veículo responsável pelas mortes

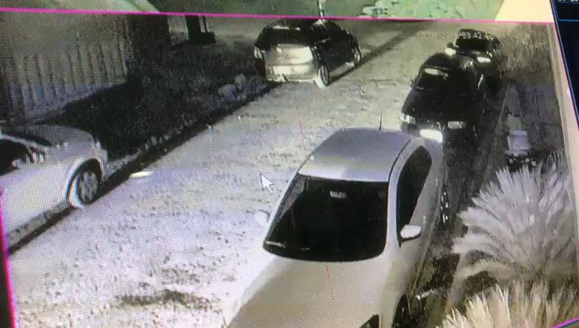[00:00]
Pode colocar. Ele abaixa o vidro, olha lá. Viu? Uhum. Tem... Lá pra lá. Olha lá.